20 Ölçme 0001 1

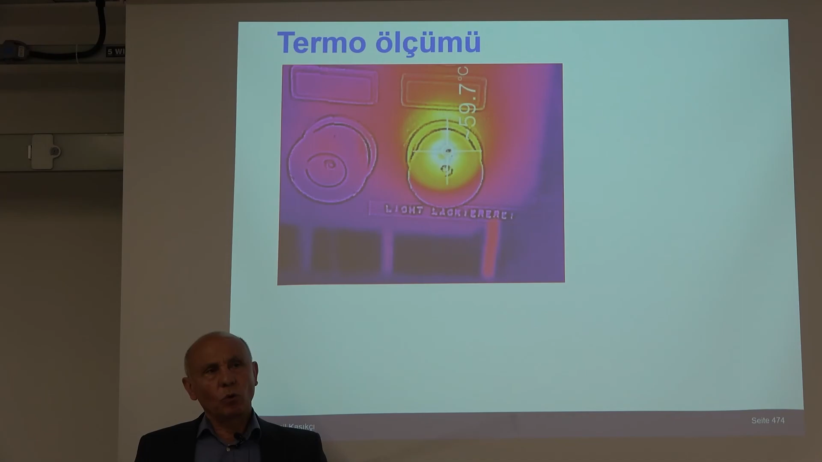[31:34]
oradaki kesicilerin, si ortaların, hangi santigrat derecede, olduğunu tespit edebilirsiniz. Genelde, panolar, 50 santigrat derecede, ya da dizayn edilir. Onun dışında, havalandırmak lazım. Bu, çok önemli gerçekten. Bu, bayağı da, belli başında bir, mühendisliği alanı oldu artık. Ölçim sonuçları, tabii, standartta, birçok tablolar var.